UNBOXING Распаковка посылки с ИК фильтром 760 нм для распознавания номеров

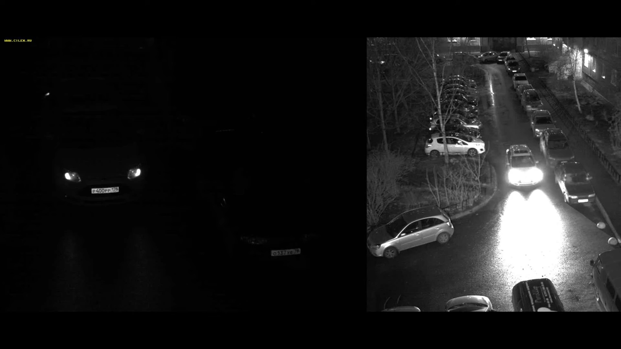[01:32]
затем дальний свет, а в конце выключили ЭК-подсветку, чтобы показать, насколько незначительно изменилась картинка с обычной камеры.